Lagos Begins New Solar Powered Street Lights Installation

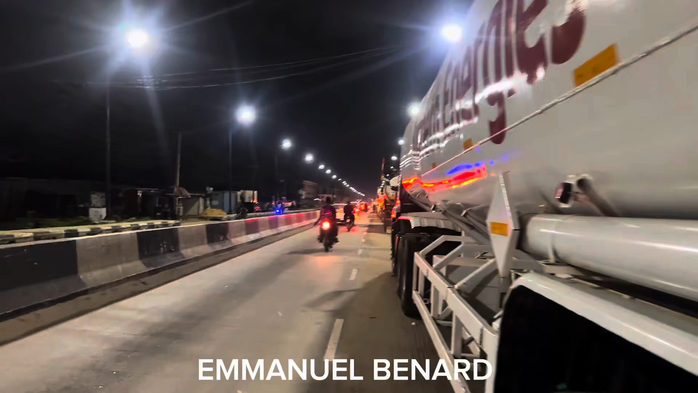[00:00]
you can see how beautiful this area is like look
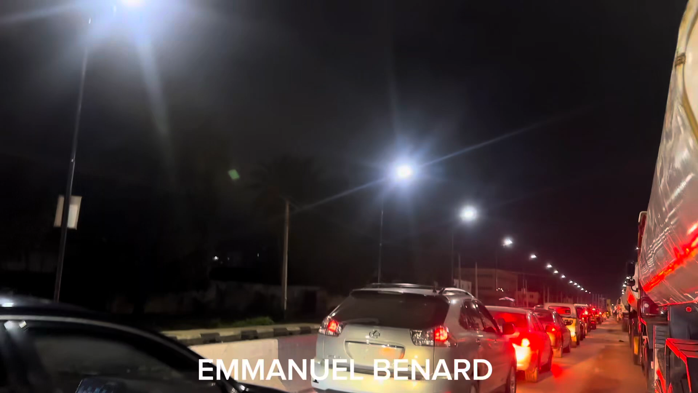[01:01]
we see that because there's no truck but right here there's traffic traffic because there are trucks hundreds of trucks dangote nmpc immobile
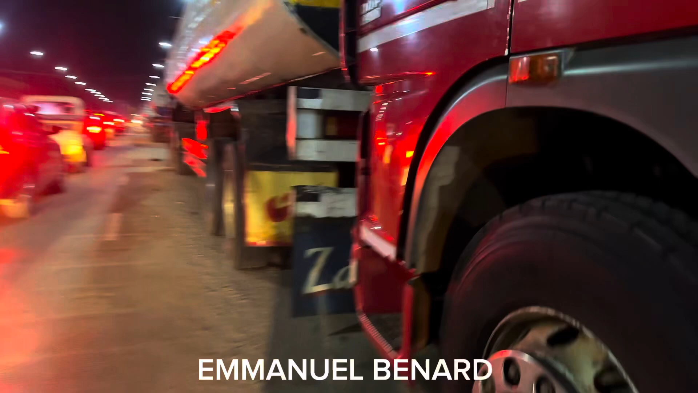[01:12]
all of them kanoi apidas adova plc all of them their tank is here and these are highly inflammable as it is written on their body which
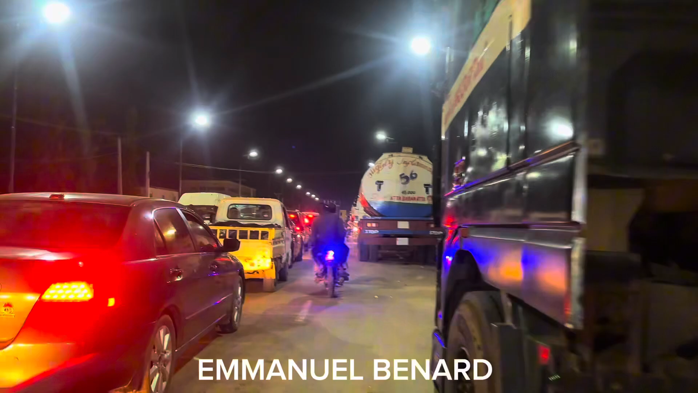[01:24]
means they can't really catch fire so easily but still on steel these these very foods are not meant to be i can't walk on that road again because bike is me it's not it's not really safe